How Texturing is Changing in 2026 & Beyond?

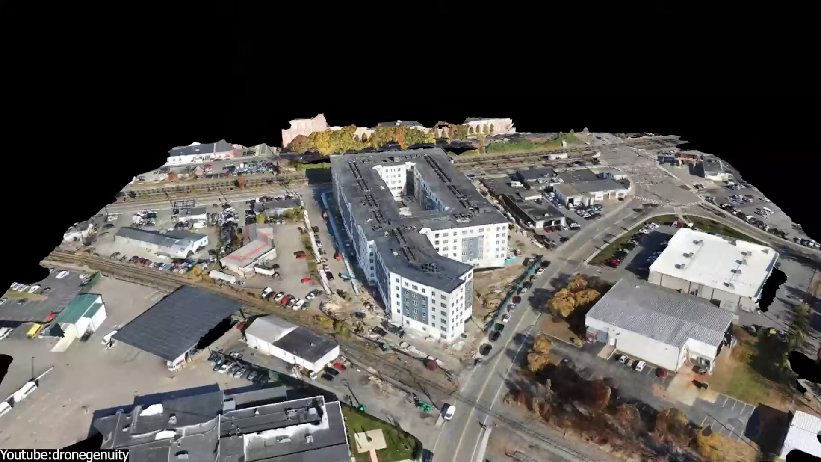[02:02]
As you know, photogrammetry remains the gold standard for realism,